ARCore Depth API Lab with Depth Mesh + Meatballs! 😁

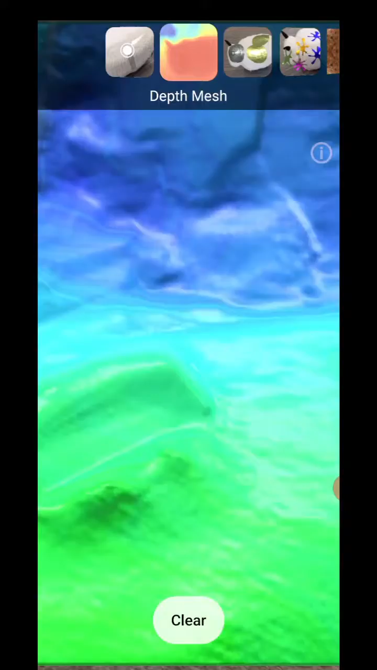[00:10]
So what you can see here is I took the open source depth lab application and modified it so for example I have a depth mesh here instead of the depth map only and yeah you can see that basically how the depth data
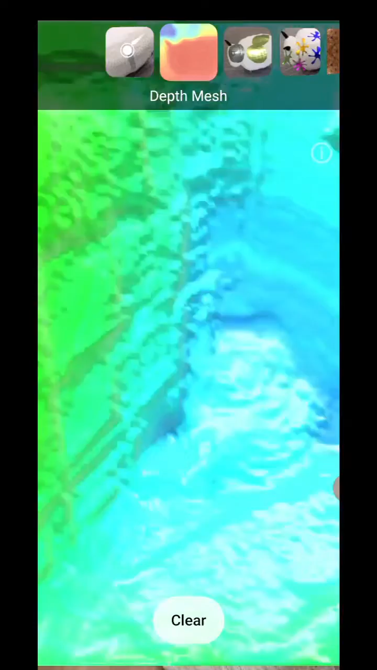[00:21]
is being processed and you know have a little bit of color and rainbow effect attached
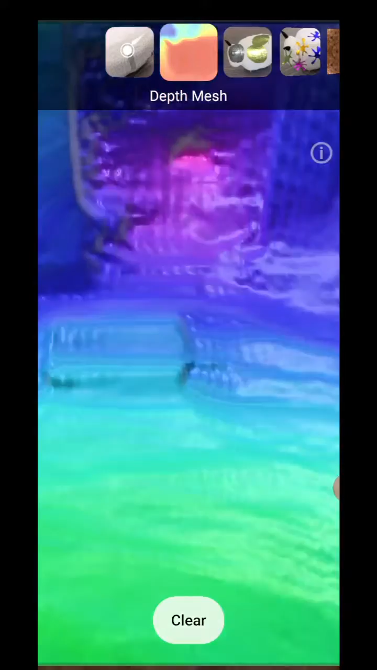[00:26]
to it so it also shows you the distance a little bit better and of course I have to add my meatballs
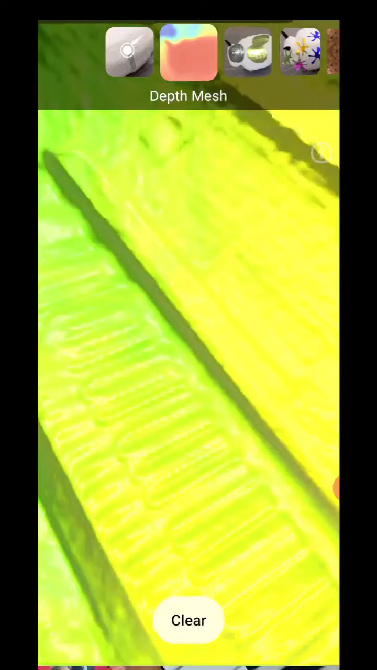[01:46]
the depth mesh here right when I open the piano you can really see how the depth sensor
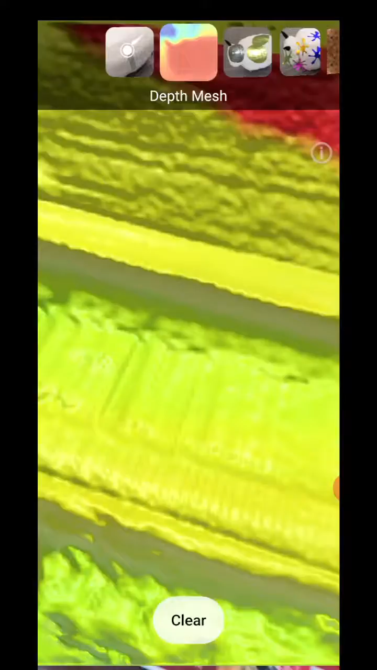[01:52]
of the s20 plus here processes the data that API also works on other devices
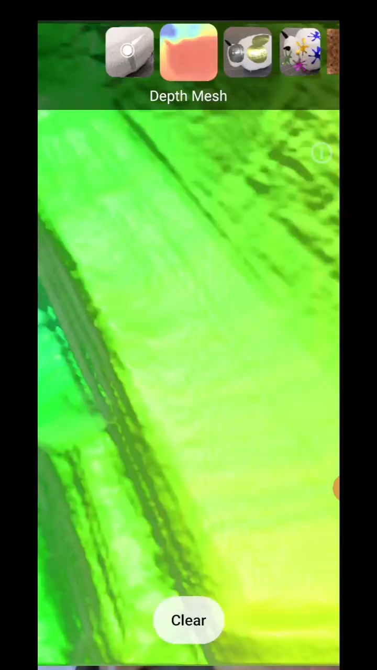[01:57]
that don't have a dedicated time-of-flight sensor but of course if you want to have these kind of dynamic things
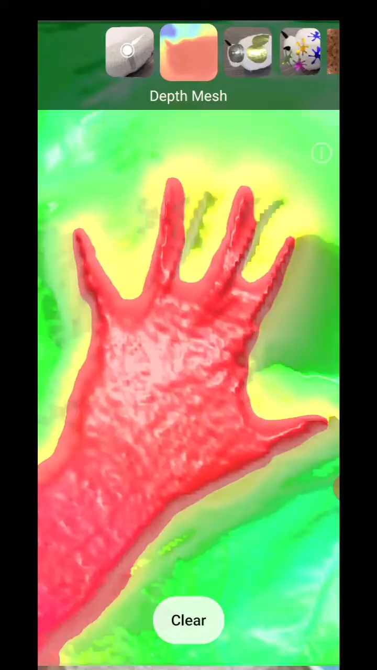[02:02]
like you know bring in a hand in and things like that you need a time-of-flight sensor you need a device with a depth camera but anyway without a depth camera it still works and we have hundreds of millions of devices that now have